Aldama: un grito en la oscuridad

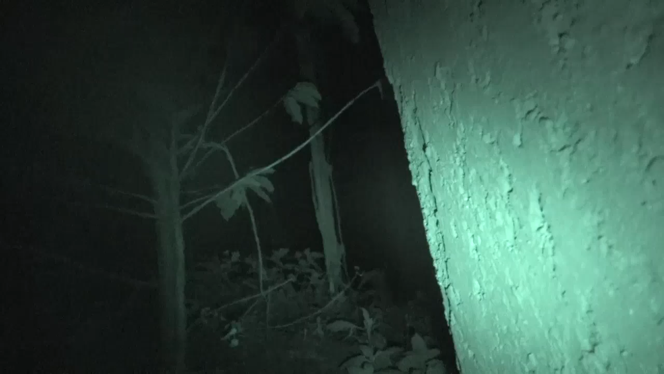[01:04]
Son los disparos que vienen de la cañada del otro lado, disparando los de Santa Marta. Estamos caminando,
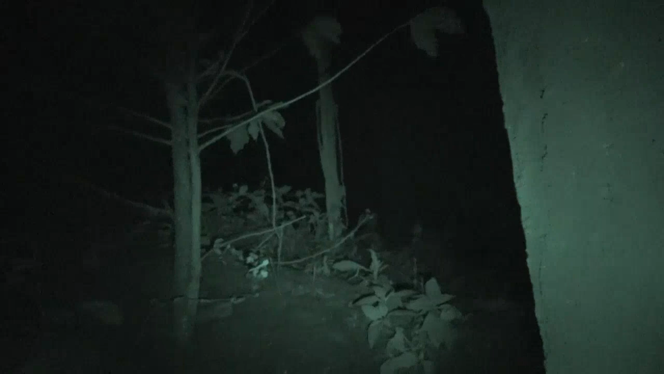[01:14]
tratando de llegar a los desplazados de Xuxen. Y esta es la condición que tienen que pasar las comunidades de Cosilná, a Tabac, Cocó y Xuxen, donde los vehículos para llevar abasto tienen que pasar con las luces apagadas.
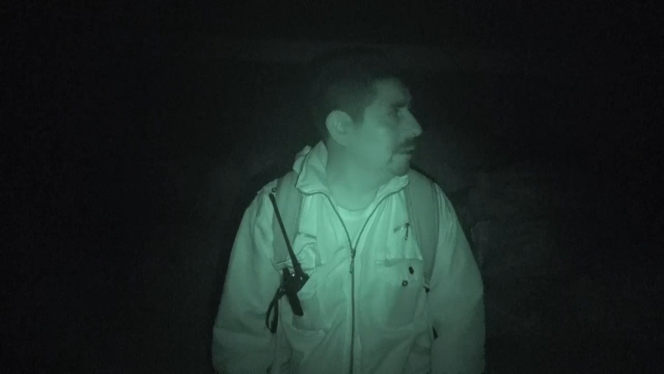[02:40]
En estos momentos estamos en la comunidad de Cocó. Estamos a medio camino todavía para llegar a Xuxen, pero en estos momentos nos están disparando porque cualquier movimiento, cualquier luz que detectan, pues nos disparan. ¿Quiénes? Los de Santa Marta, los grupos agresores, el grupo paramilitar de Santa Marta. Entonces, pues aquí estamos en uno de las casas de la comunidad de Cocó.
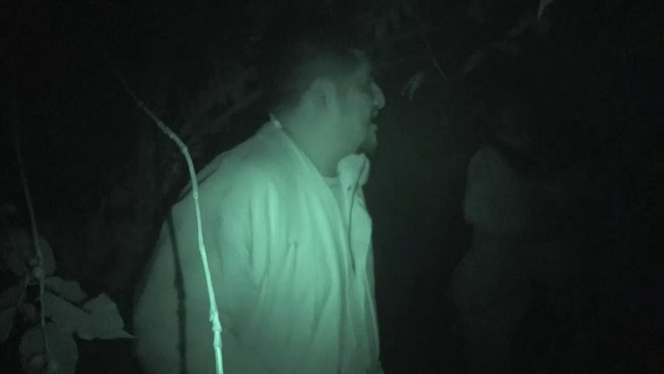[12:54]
Ahora sí que nuestros compañeros aquí, no sé si se ve, aquí están aquí sufriendo cortando el café. Pero no es corte normal. Aquí va de todo.
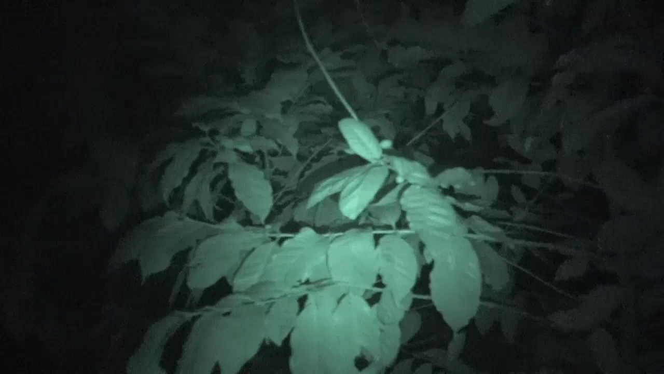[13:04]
Va de todo, hojas, o sea, de lo que caiga en la canasta. De lo que caiga en la canasta. Y aquí yo digo que el 30% queda tirado en el suelo.
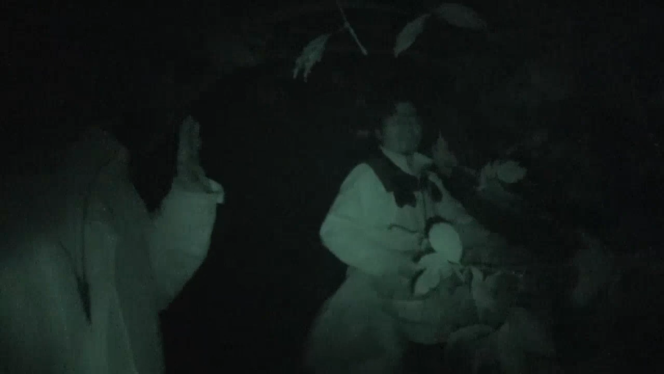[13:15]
Unos, ¿qué? 70% se va, o menos, o lo que sea, porque no sabemos. Ya, y ya hace como 3 horas estamos por acá. 3 horas estamos acá, y pero como ves, mis compañeros están ahí ocultándose como se pueda trabajar. Porque así vivimos. Lo poquito que sacamos el café, pues ahora sí que nos conformamos.
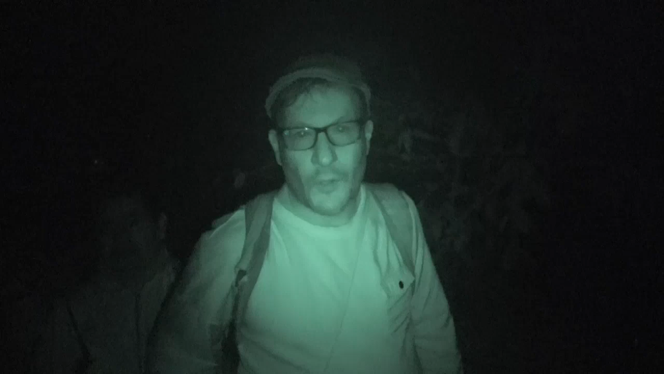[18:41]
Estamos en la comunidad de Xuxen, en uno de los cafetales de Xuxen. Y como ustedes pueden ver, aquí tienen a los pobladores de esta comunidad cosechando a estas horas de la noche. Después de algunas horas, ellos se tienen que retirar a sus casas.
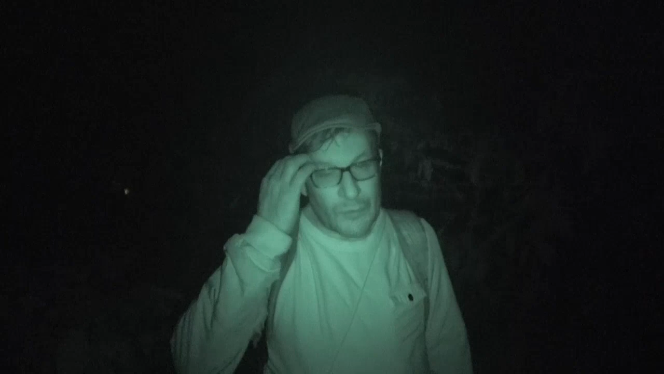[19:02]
Y esta es la condición actual del municipio de Aldama, no solamente de esta comunidad de Xuxen, sino de 12 poblados más. Y en algunos tienen pérdida total de cosecha, como en la comunidad de Popó, que no hay posibilidad de ir a ningún lado. La gente se tiene que ir. Solo pueden cosechar en algunas partes donde no les alcanzan los disparos que provienen de Saclum y de los pobladores de Santa Marta.